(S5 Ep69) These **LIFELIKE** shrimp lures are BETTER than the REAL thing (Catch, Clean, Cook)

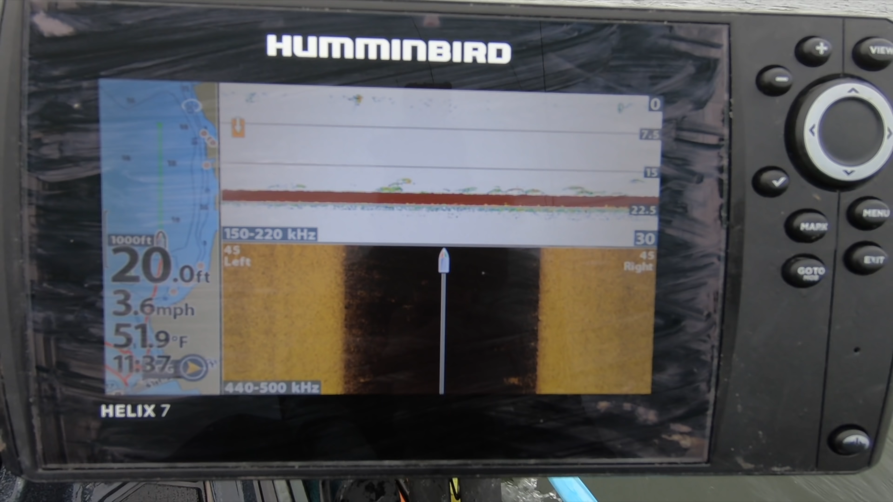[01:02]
On screen: depth 20.0 ft, water 51.9°F, speed 3.6 mph
So I've got traditional view instead of side scan.
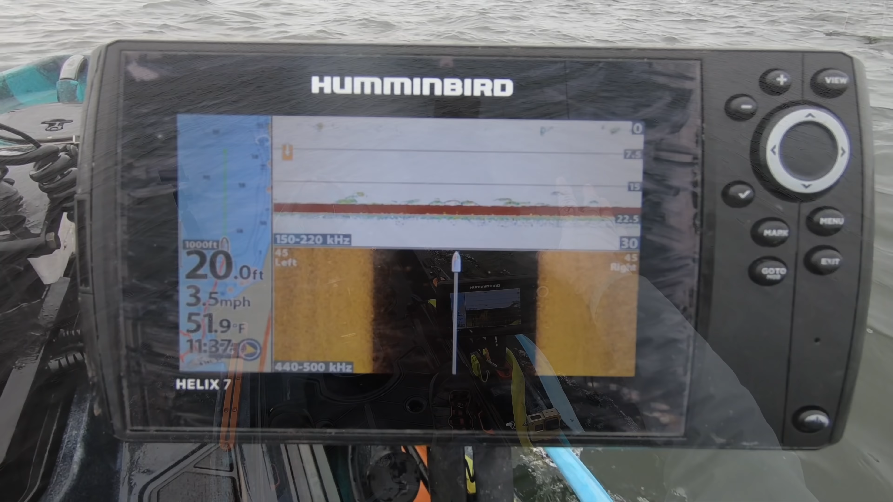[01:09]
On screen: depth 20.0 ft, water 51.9°F, speed 3.5 mph
Once we start going against the docks, we'll use a combination of both side scan and traditional sonar with down scan to see if we can find these fellas.